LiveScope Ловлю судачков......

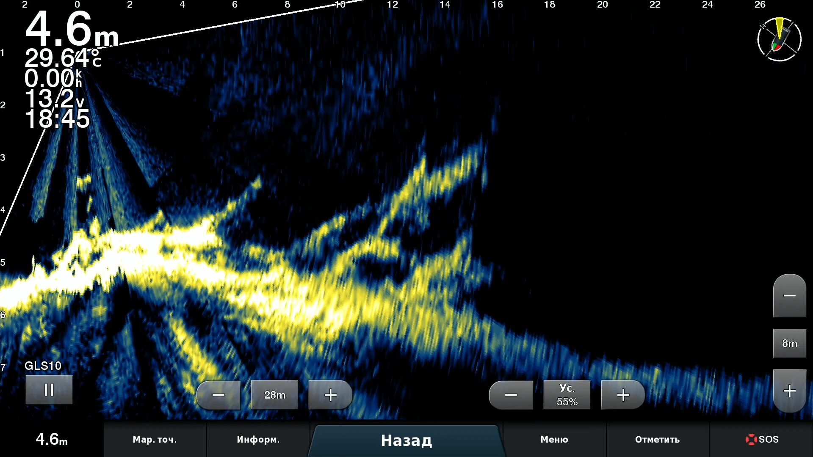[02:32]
On screen: depth 4.6 m, water 29.64°C
вот, ну ладно, я, чтобы вас не задерживать, выключусь и сделаю очередной заброс, ну и приложу в фото с уже пойманной рыбой, вот, буду потому что рыбачивать в перспективе, мне так точнее куда бросить,
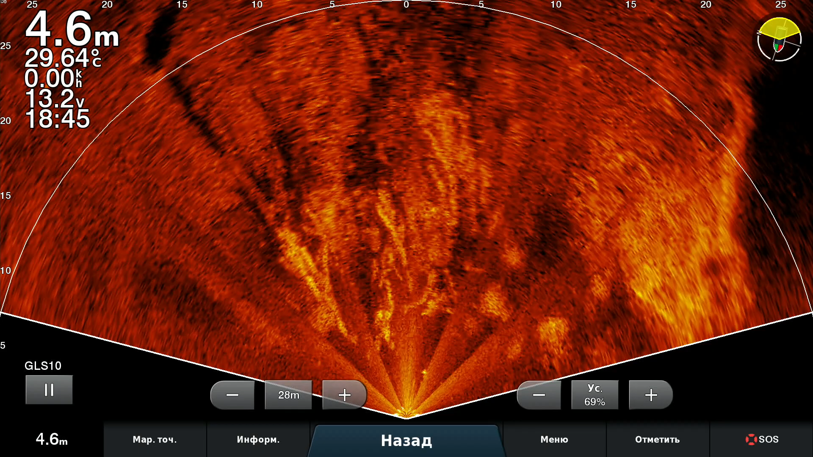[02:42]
On screen: depth 4.6 m, water 29.64°C
но видно где она там пробирается, сквозь ветвей, туда и забрасываю приманка.